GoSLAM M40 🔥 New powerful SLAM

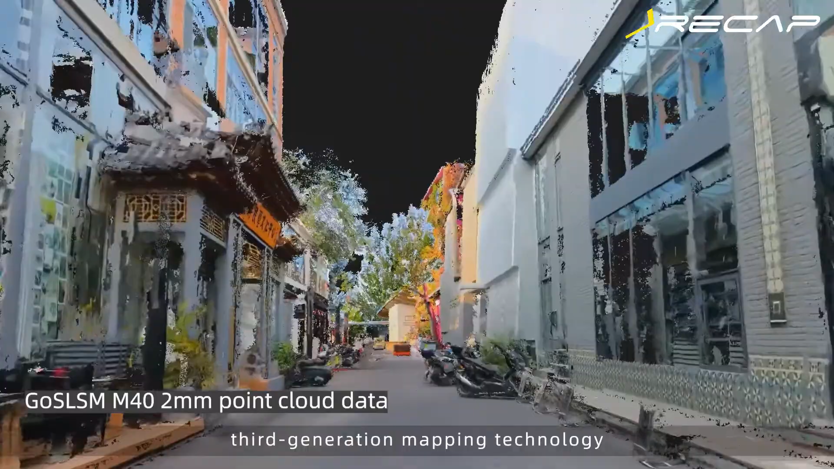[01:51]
to ensure data quality and support output of 2mm high-quality data.
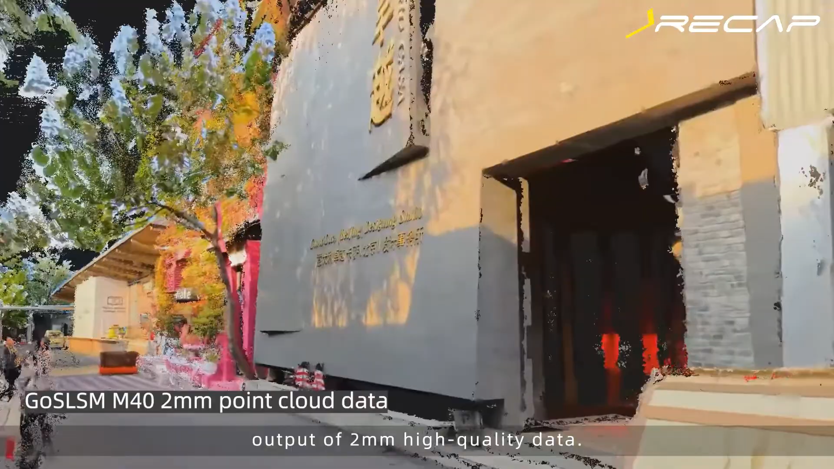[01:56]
Equipped with Bravo GOS-LAM and LADAR works post-processing software, users can easily achieve faster data processing and deeper application.
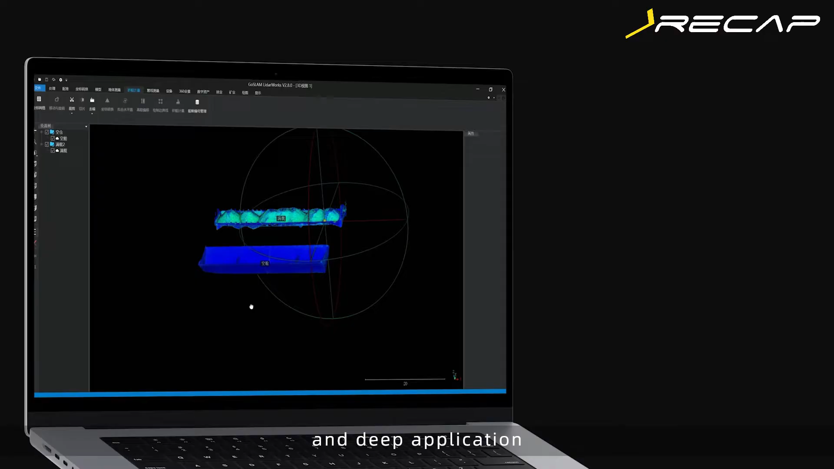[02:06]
Software supports multi-coordinate system conversion,
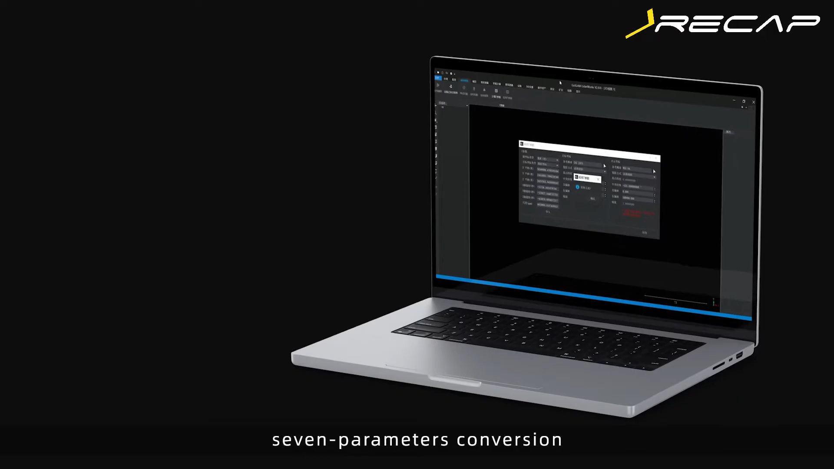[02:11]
seven-parameters conversion, one-key-to-output-volume calculation report,
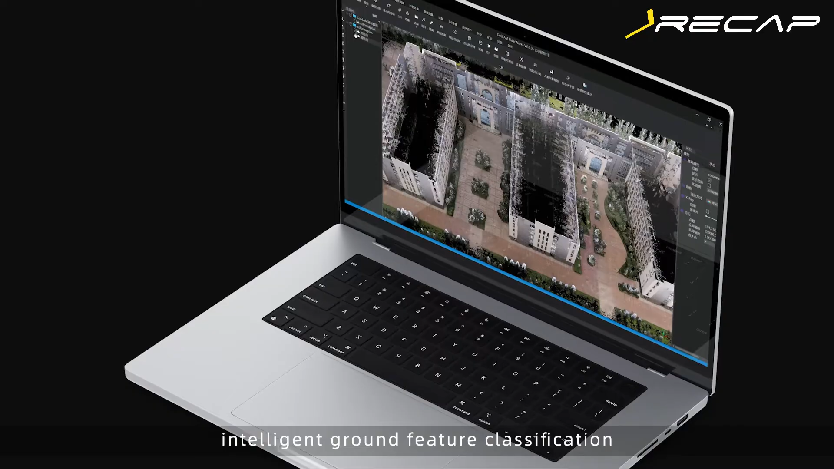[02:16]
intelligent ground feature classification, interference object removal,
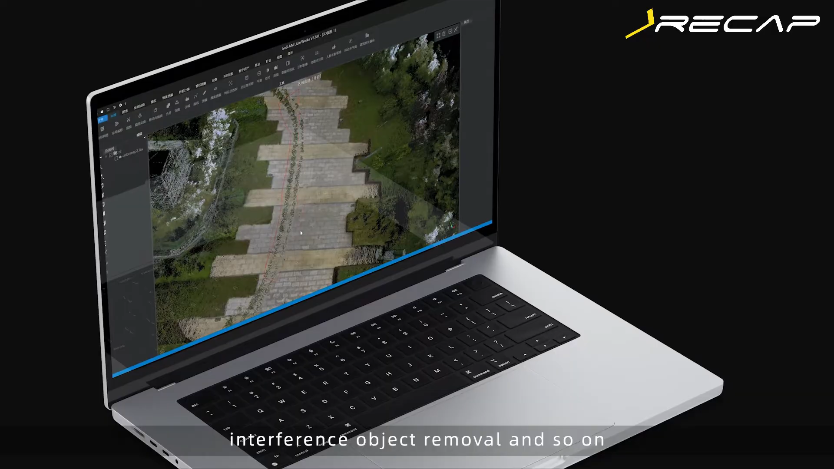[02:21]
and so on, including one-click bio-volume measurement,
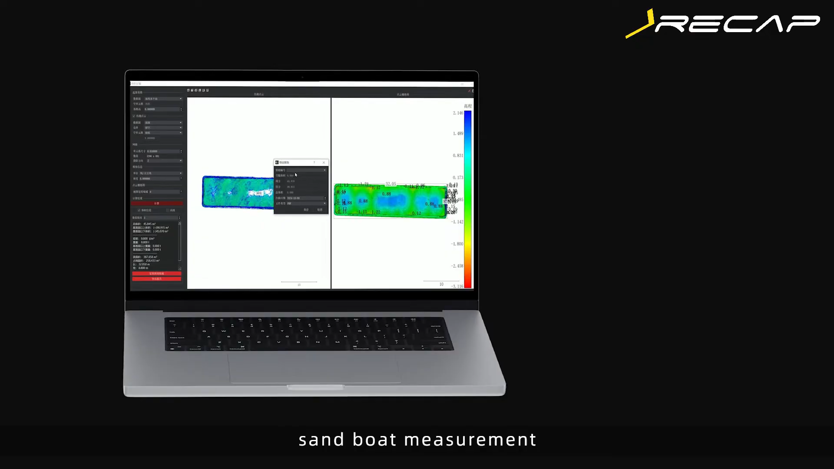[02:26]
sand-boat measurement, overhead pipeline measurement, mining application,
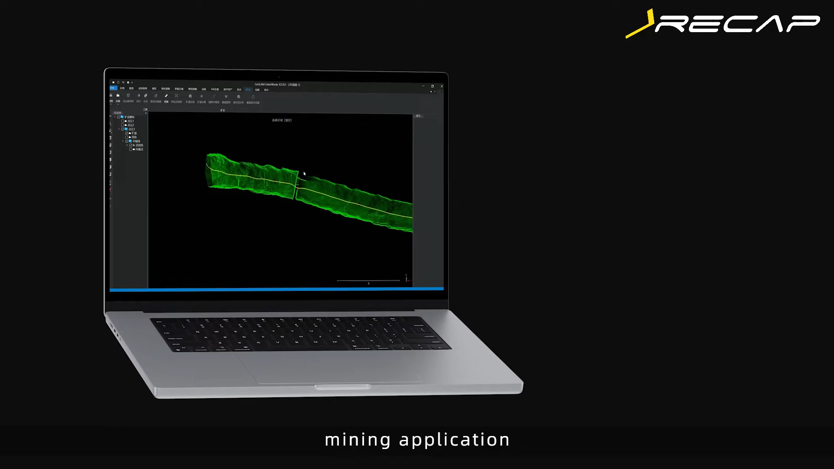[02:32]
forestry application, online digital asset publishing,